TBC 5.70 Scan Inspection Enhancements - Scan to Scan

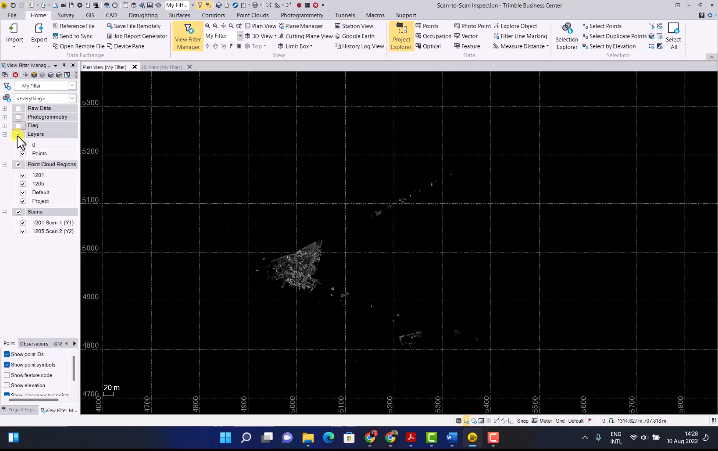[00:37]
We will zoom in and switch
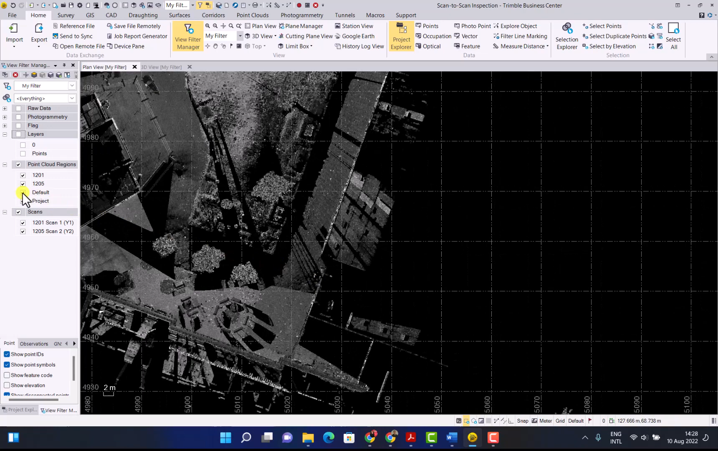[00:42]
off default and project as we have a small sample region we want to use.
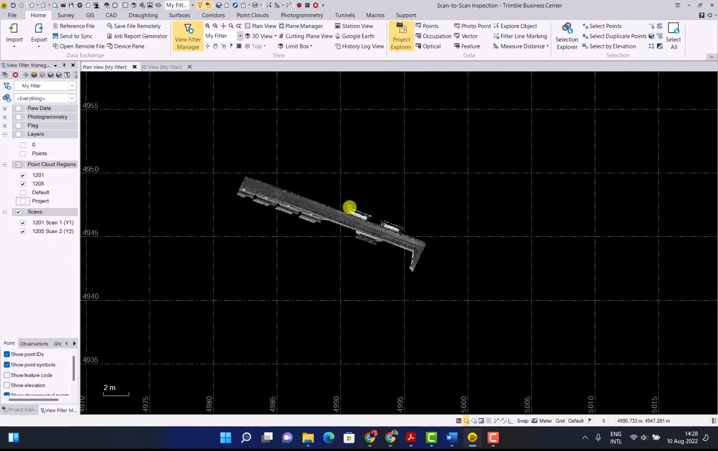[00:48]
In the 3D view there we have it and we now have two scans on top of each other that were done at different times.
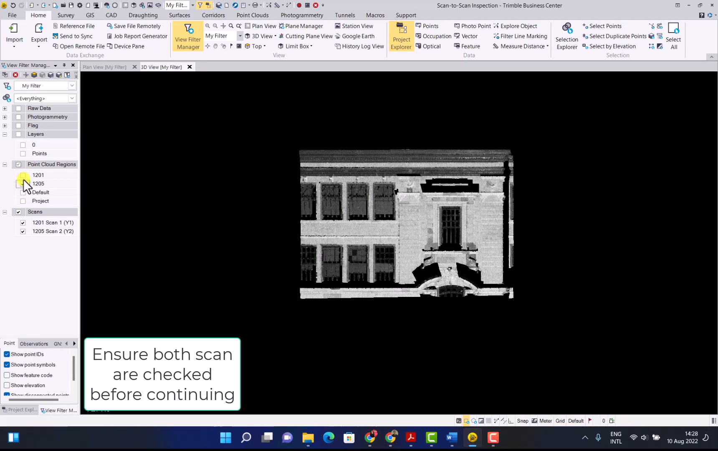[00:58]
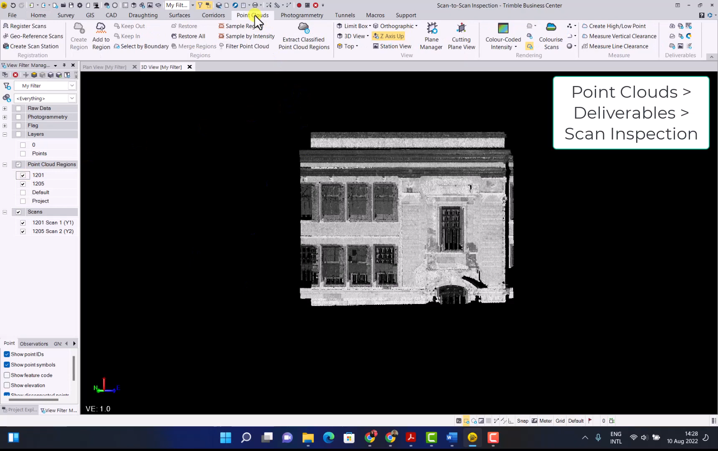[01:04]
First of all go to the point cloud, deliverables and scan inspection button. When you click on it it opens up the scan inspection. First of all give your inspection a name. Then select what inspection type we're going to do. That will be scan-to-scan for this example. Then you have to choose your original point cloud scan and your reference point cloud scan.
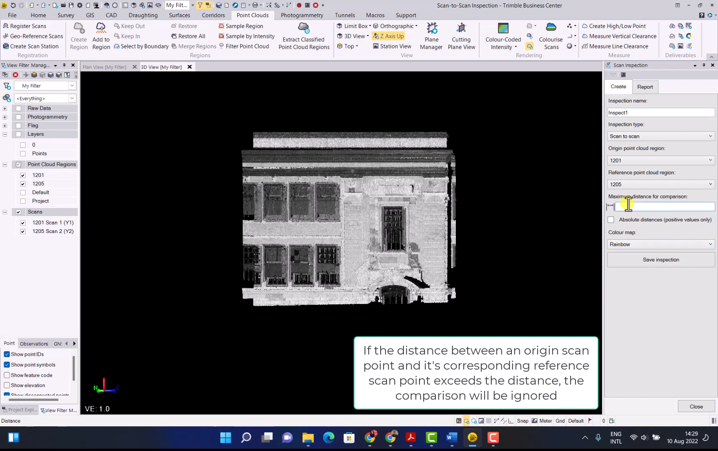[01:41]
The first scan we did was this one and then the follow-up scan was called 1205. Now you can enter the distance you want your scan inspection to work on for the maximum distance comparison. Leave the absolute distance unchecked and for the color map we have a few options and for this example we'll use rainbow. When you're happy with your selection click save inspection.
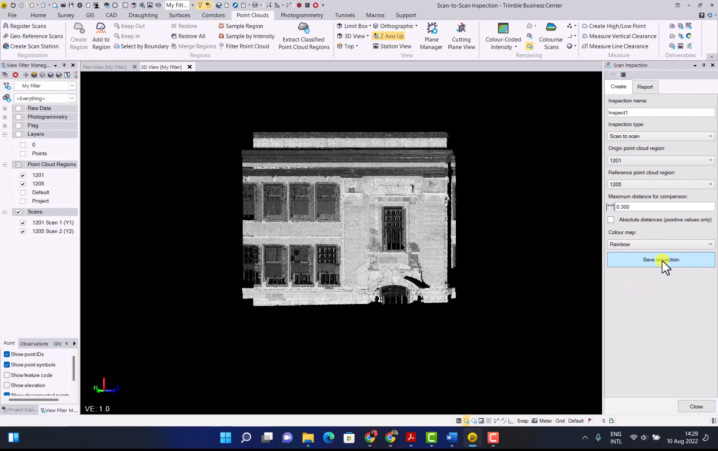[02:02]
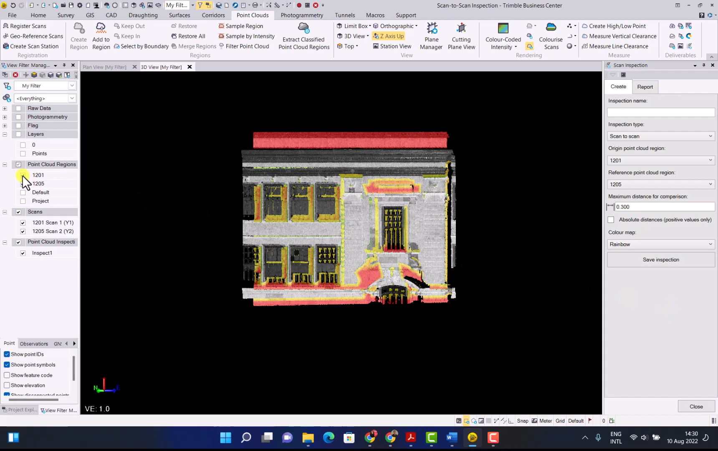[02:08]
Now we can switch off the two point cloud regions and we will just have our scan inspection points. In the project explorer you will now see your point cloud inspection node. In the drop down you will get the inspect one.
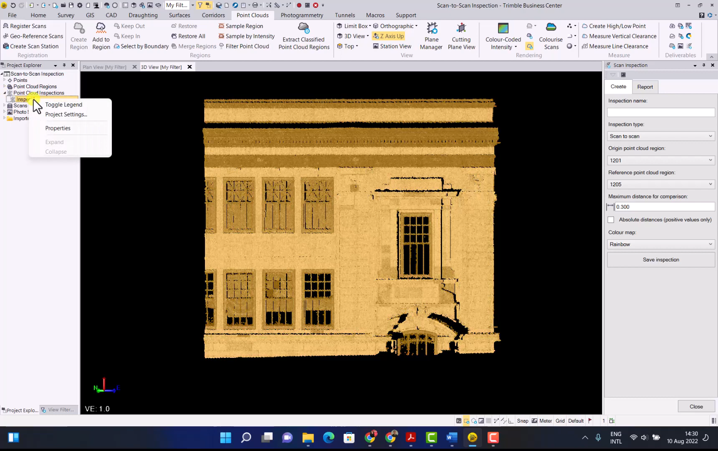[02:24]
Toggle the legend to see the difference and when we unselect it there you can now see the variance in the points that we have created. Next up click on report. Select the inspection you want to report on. The name prefix we're going to create some inspection points as well so we will keep that as same as the project and create a layer where we want these points to be created into.
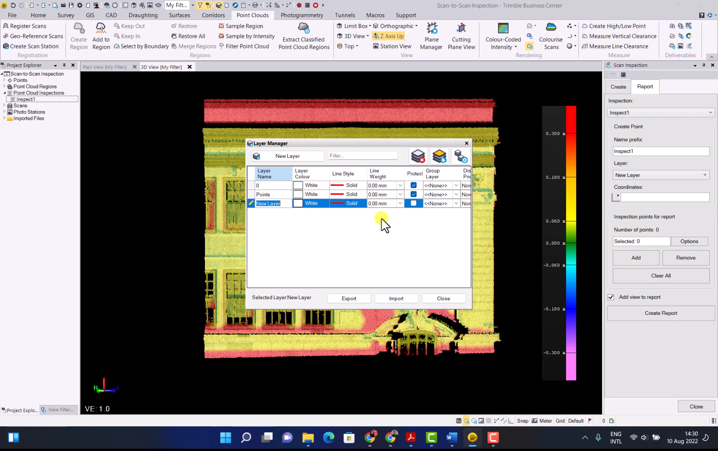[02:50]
Keep the name the same as the report. the green color for the points and close. Now click in the coordinates and then click on four different points where you want to check your inspection. Now I have created my four points. Make sure the out view to report is ticked and just to make sure the points show up nicely in the port make sure under rendering point size you click large.